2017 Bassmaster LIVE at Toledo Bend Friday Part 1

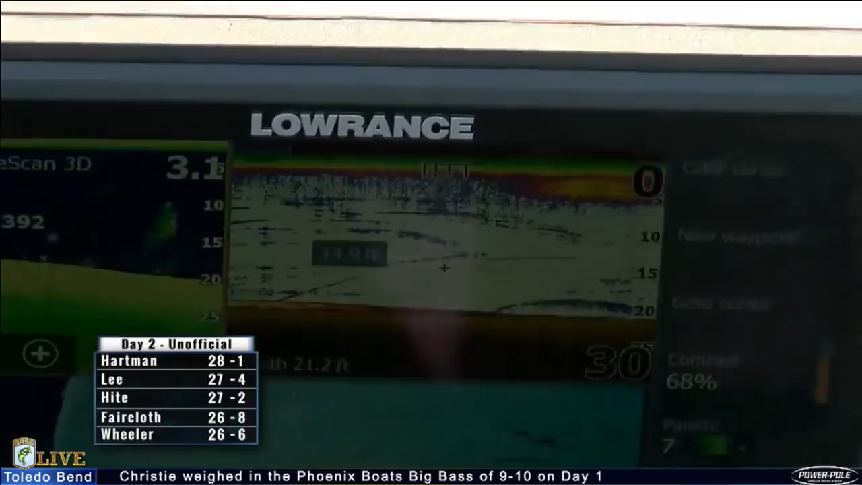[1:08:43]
On the right side, you're looking, you see fish, see those arches?
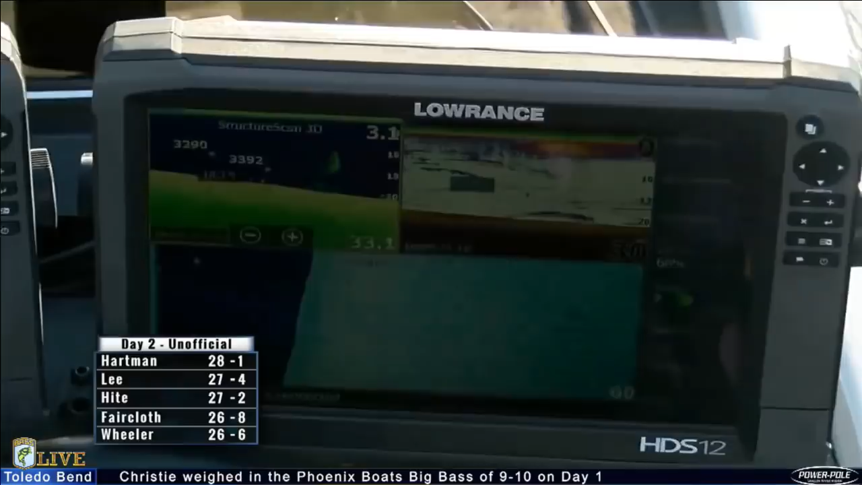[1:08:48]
There's some fish where he's at. You see to the left there, the green ball, that's shad, that's bait.
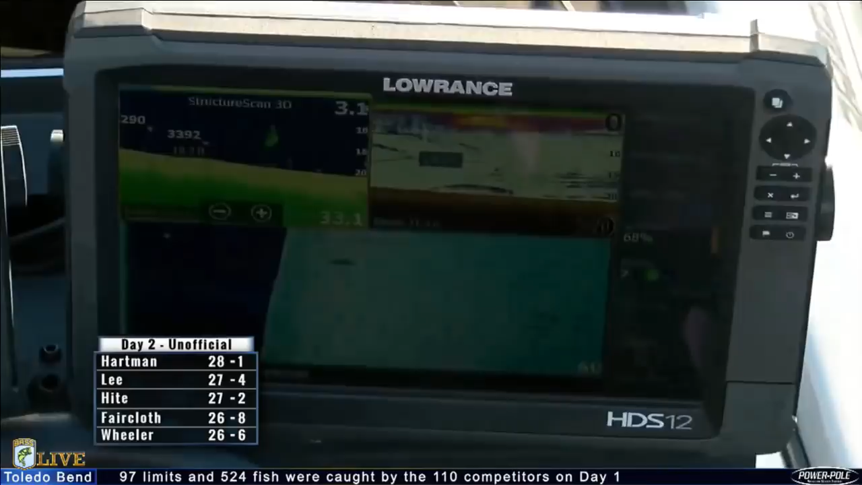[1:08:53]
Anytime you're fishing offshore, when you see bait and fish, you're in the right spot.
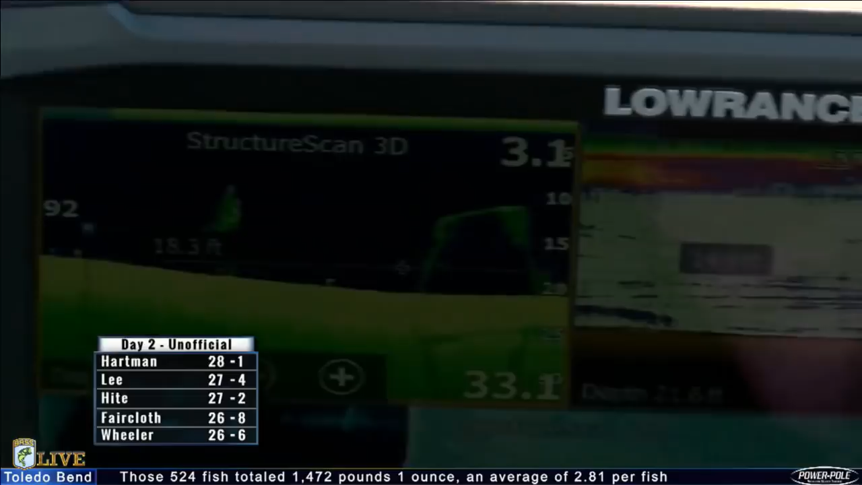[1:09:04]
And this was his first move outside of the shad spawn, probably where he caught some of his fish. I would say that would be my move.
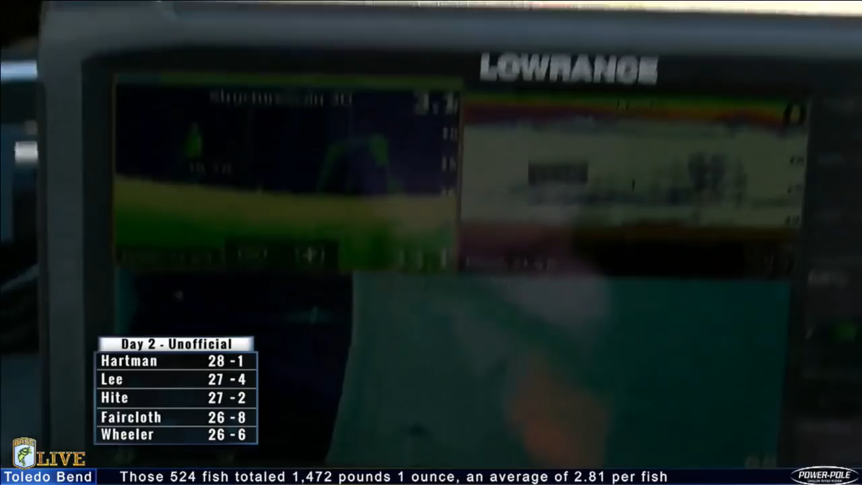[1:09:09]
If I left the shad spawn, I'd go to my best place offshore, just like he's doing. The thing about looking at his graph where he's sitting, if you see shad and fish under where he's sitting, where he's casting, there's more.